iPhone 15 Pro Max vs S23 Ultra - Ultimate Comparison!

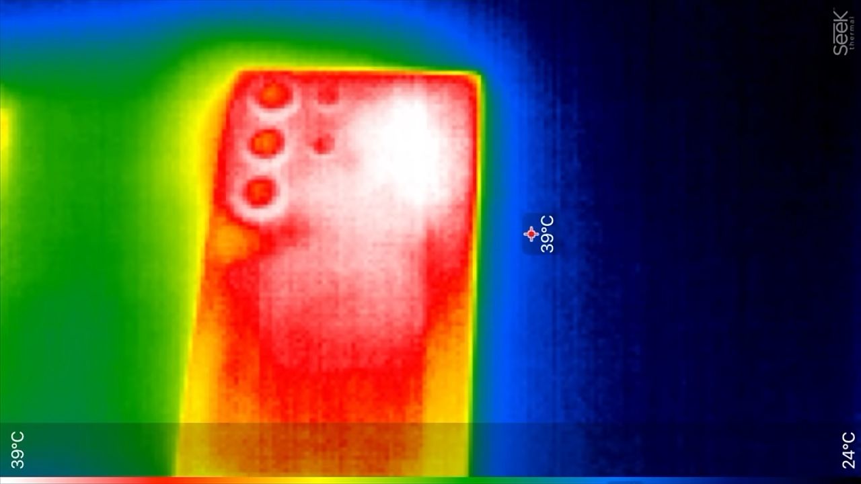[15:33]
On screen: scale top 39°C, scale bottom 24°C
that temps are actually going down now
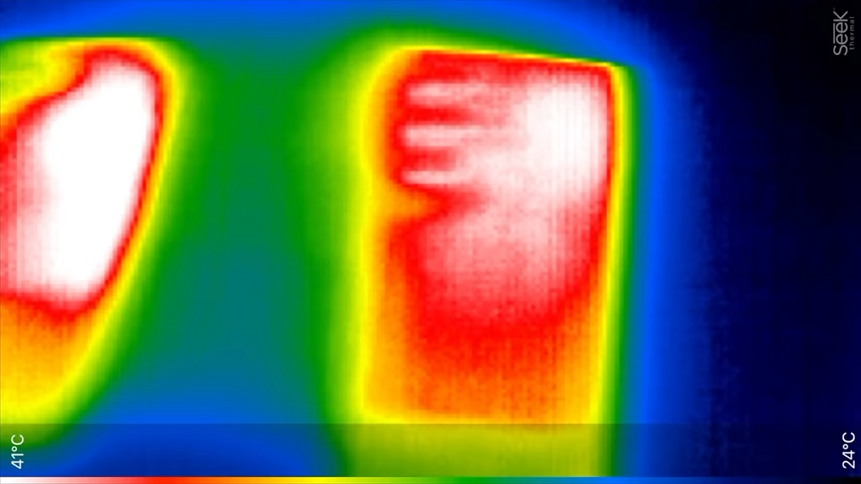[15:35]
On screen: scale top 41°C, scale bottom 24°C
and there you go the test is finished and taking a look at this it actually looks like the iphone has fared better first